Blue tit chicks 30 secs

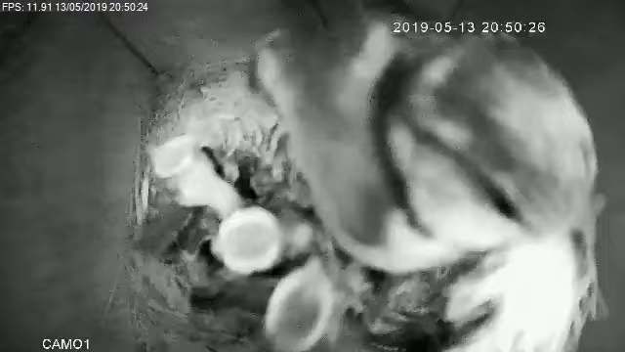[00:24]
It's bedtime now in our little Bluetit dormitory but things are not quite going to plan.